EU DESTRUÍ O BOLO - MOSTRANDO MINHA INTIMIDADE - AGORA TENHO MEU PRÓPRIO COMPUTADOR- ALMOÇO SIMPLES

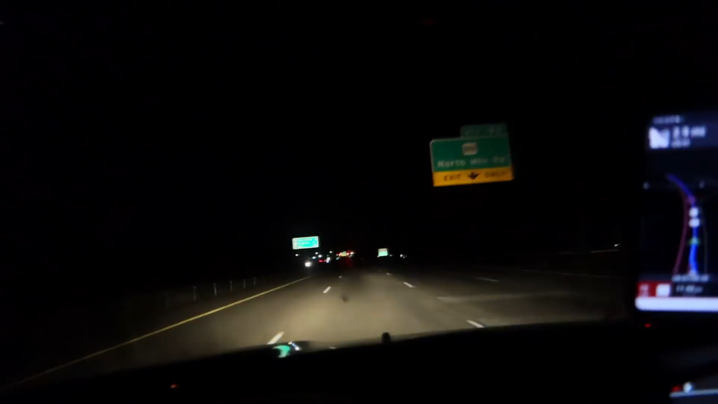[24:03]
Gente, estou indo para casa, estou aqui na freeway. Olha como não tem nenhum carro. Eu não mostrei nada pra vocês, mas eu acabei indo. Quando chegar em casa, vou atualizar. Eu acabei indo na casa de uma irmã da igreja lá. Eles comeram o bolo, eles amaram o bolo. Tava muito bom, realmente. Só tava feio de aparência, mas de gosto tava uma delícia. Falta 2 milhas e alguma coisa pra chegar em casa. E é isso, olha. Tá tudo assim, escuro.